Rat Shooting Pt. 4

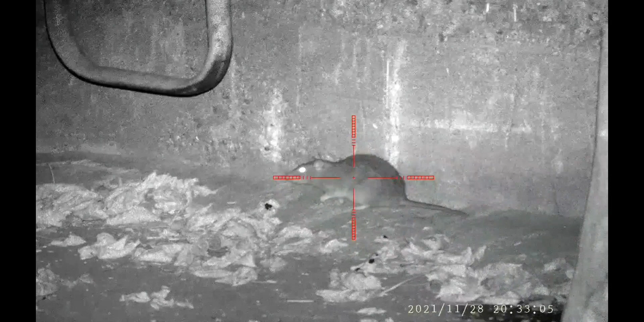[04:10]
this one was about to go back into the combine now I've seen you just see the top there's a little metal bracket there that's where the combine is
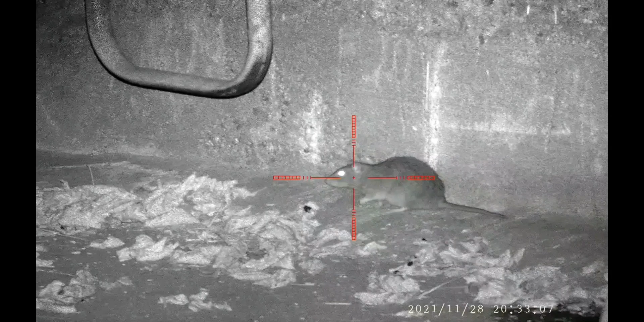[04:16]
smacks him straight down there's a big rat as well
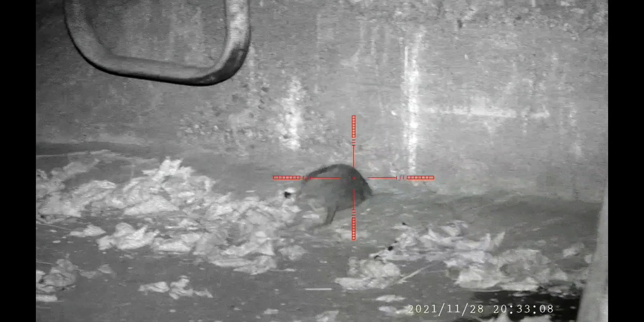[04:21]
as he slides down I think you start to see a bit of a zig zag blood trail
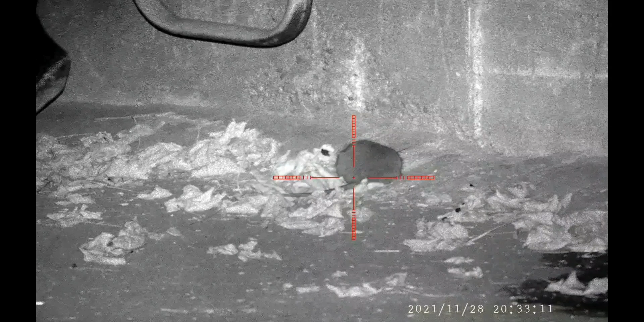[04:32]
what they normally do is this part of the shed is go inside the wheel arch and back inside the combine you see him flipping a minute
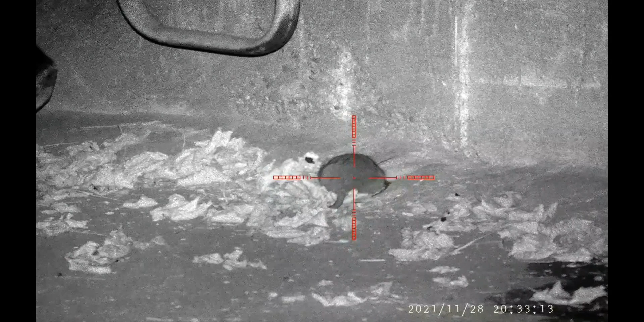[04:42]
there it goes see the blood trail
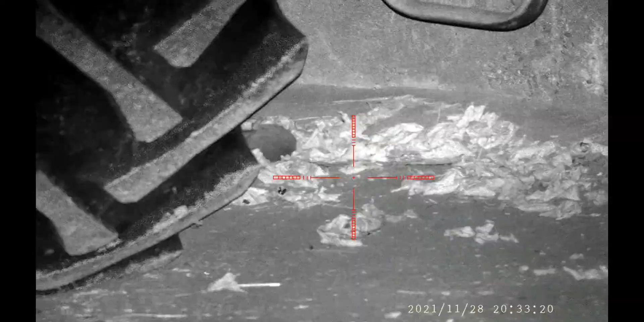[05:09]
this is a difficult shot it's a good 30 yards away
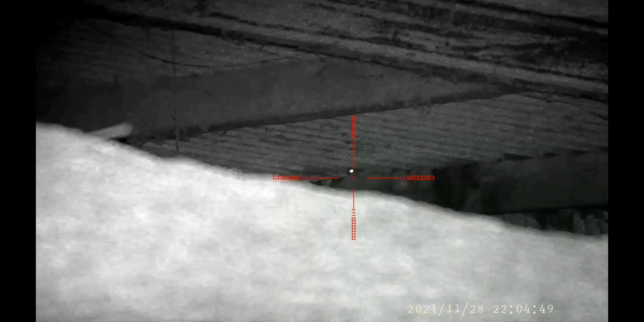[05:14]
not much of a view on him but I thought I'd take the shot that's just green you can see that light colour big pile of it
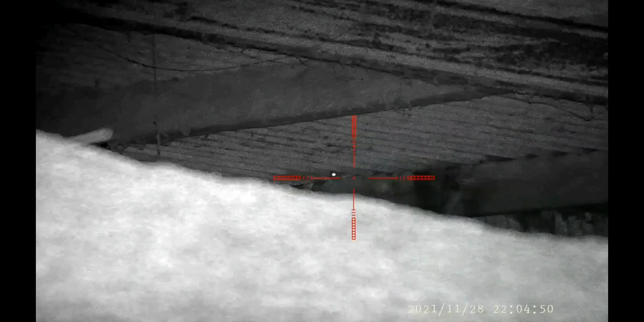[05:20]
just see him going down drop down from the roof eaves job's a good'un
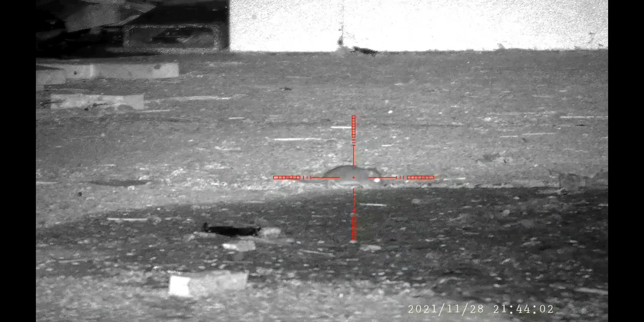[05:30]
another young rat after I shot him I could hear the pellet go through him hit the wall and ricochet around
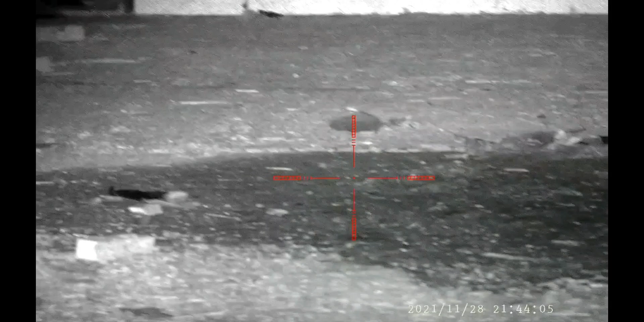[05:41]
smacked him a good'un another one terminated
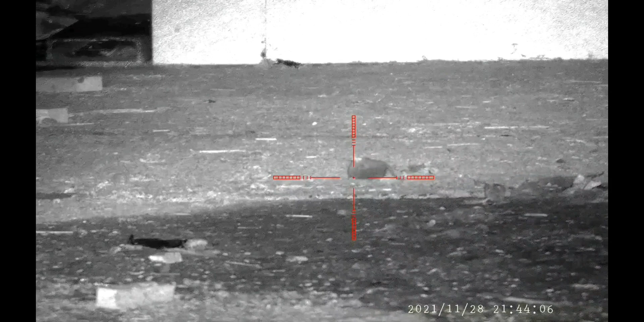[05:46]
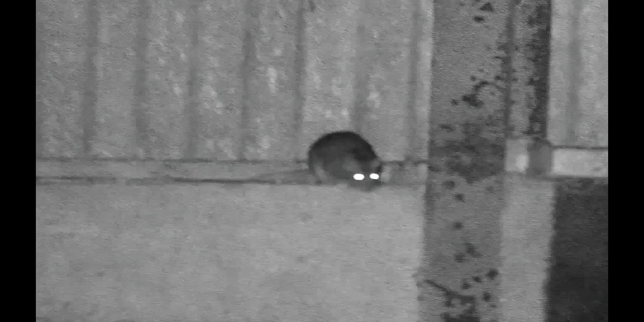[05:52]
this one here apologise I took off the er the reticle don't know how but I got him anyway and he was a big rat yeah
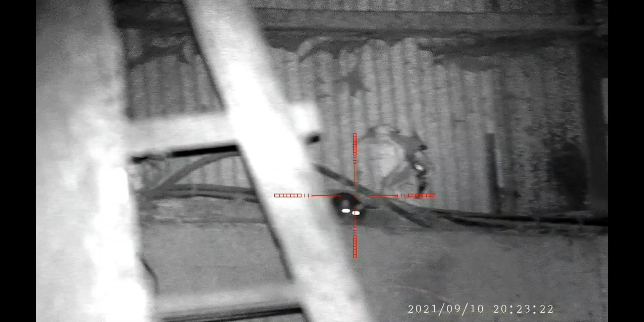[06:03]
this one should have a cape and he's like Superman
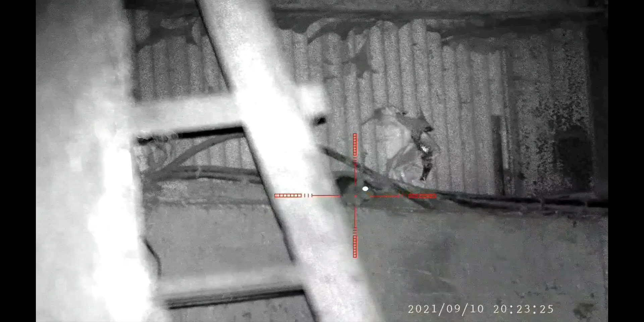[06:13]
there he goes there he flies there he flies